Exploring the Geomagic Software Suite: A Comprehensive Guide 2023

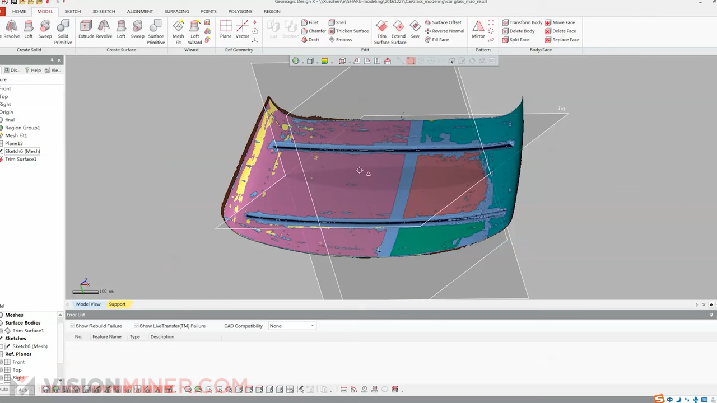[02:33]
reverse engineer the parts so that you can create your perfect solid model for any other manufacturing method.
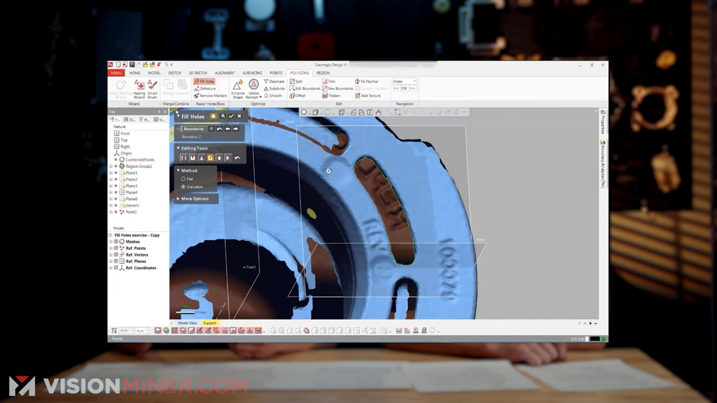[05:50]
In Geomagic Essentials you have a very extensive hole filling tool that will help you basically get rid of any part of the data that you think is off
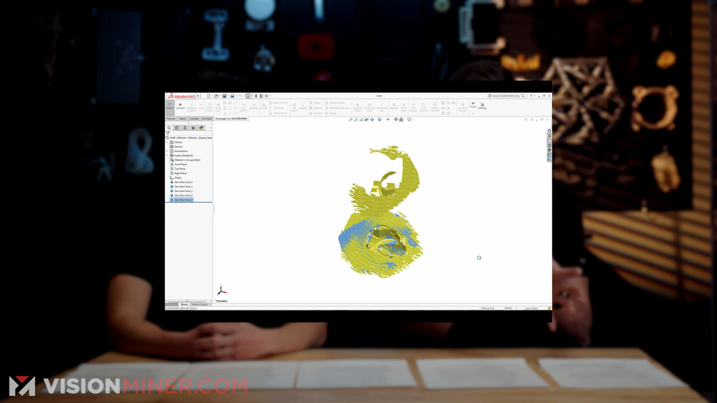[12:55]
plugin for solidworks that gives you all the Geomagic essentials tools inside solidworks so you can actually use your solidworks
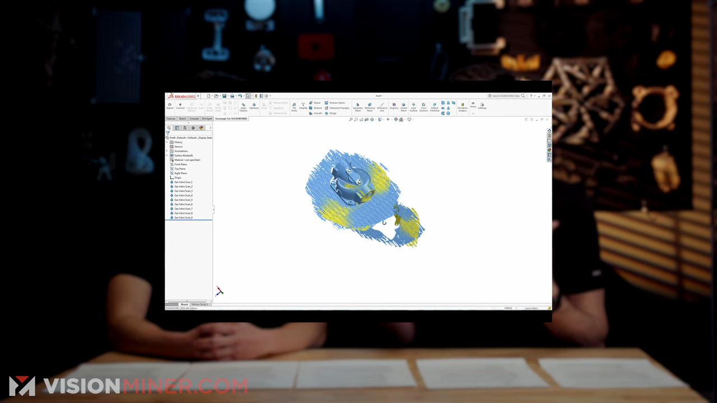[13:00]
tools with Geomagic so there's way less of a learning curve and you
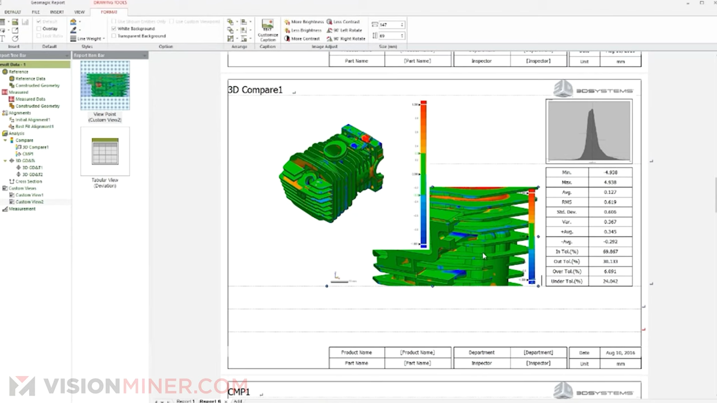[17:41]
you can do scans and you can do heat maps and you can do call out flags on specific